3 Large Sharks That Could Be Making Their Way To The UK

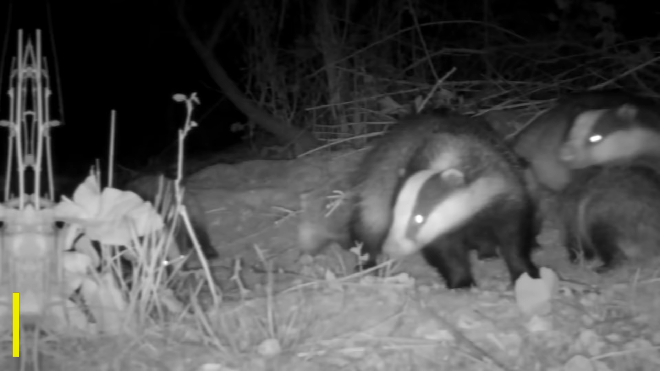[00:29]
The largest land predator in the UK is the European badger, and the largest native land animal is the red deer.